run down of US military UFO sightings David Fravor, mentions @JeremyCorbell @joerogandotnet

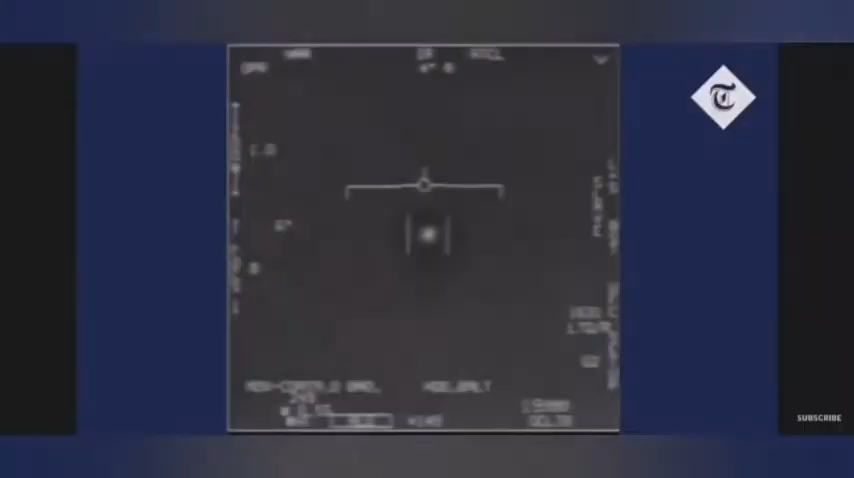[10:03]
Hands them the tape. And they're like, oh, shit. So everyone watches it, and that's where we get the footage from the Tic Tac incident. Now, no one knows where the footage actually got leaked from.
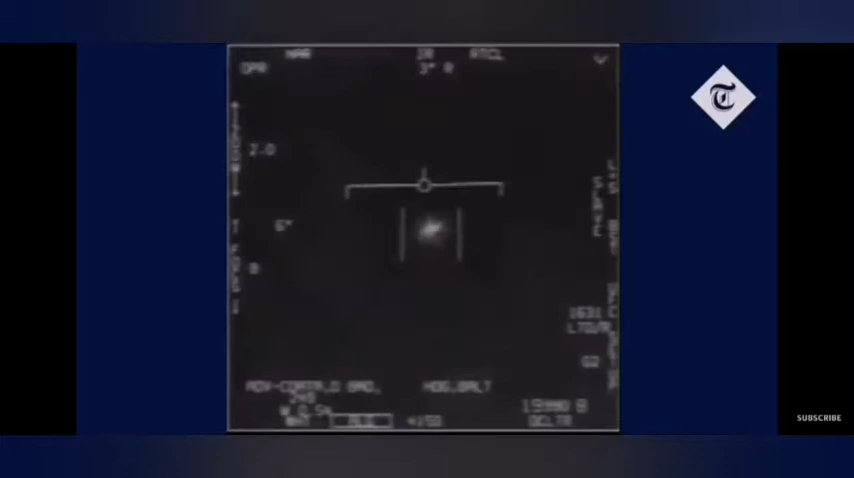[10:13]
Obviously, there are no radar tapes that came with this. It is just the FLIR, so with the forward-looking infrared sensors footage from the craft. How it got out there, no one knows. And this is 2004. It did appear on YouTube and a few other places before it became famous.
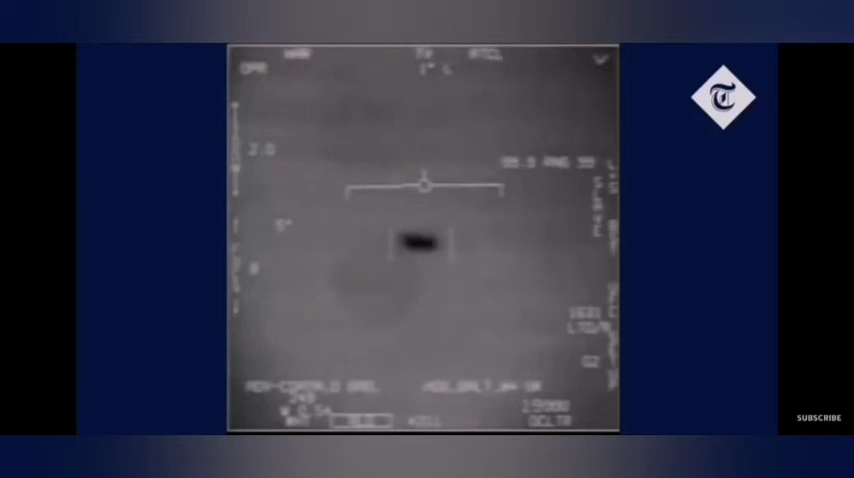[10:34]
And then it was taken down and then re-released again. Obviously, then the New York Times brought the incident forward, which is where we are today.
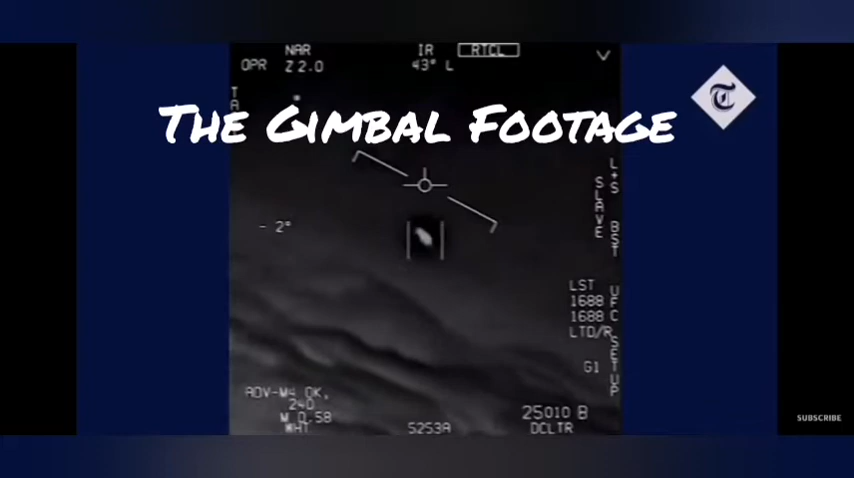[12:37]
is that there were seven other craft with the gimbal that were forming a formation in front of the gimbal craft and turning around and basically forming around the gimbal while this thing was moving through the wind, sitting stationary, then moving back, sitting stationary,
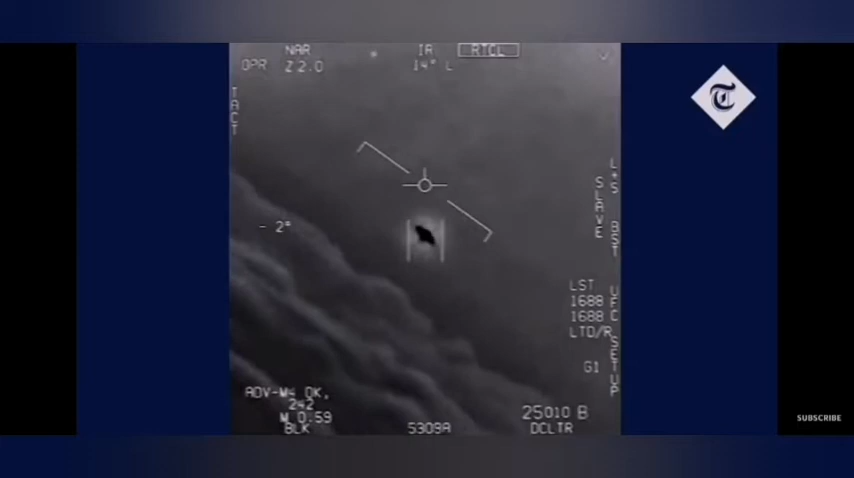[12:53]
and they had no idea what this thing was. So that is from Ryan Graves. Now, obviously, they are tied together because it's the US military.
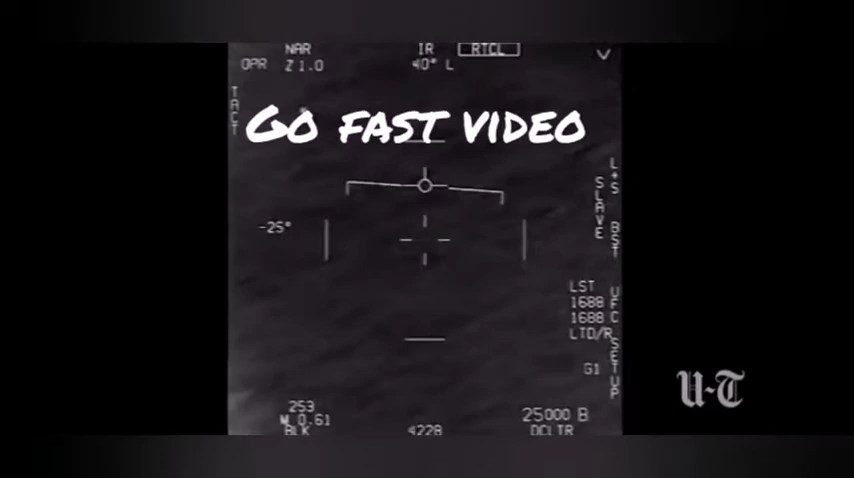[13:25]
and targeting systems, displays, because of the new technology on board the craft.